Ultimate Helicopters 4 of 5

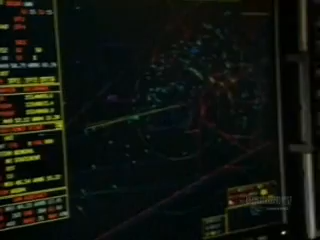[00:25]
It's a very powerful radar, and in addition to that, it's got state-of-the-art data link, which is basically a real-time information relay to anybody within the theater of operations. It's a massive leap for the Navy.
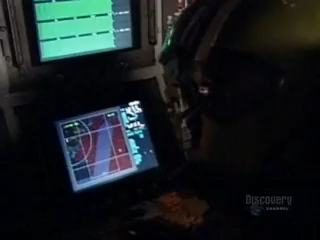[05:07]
For example, the hostiles we can display as red,
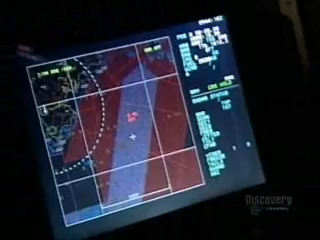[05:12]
the friendlies we can display as green, and those color displays are sent to the ship.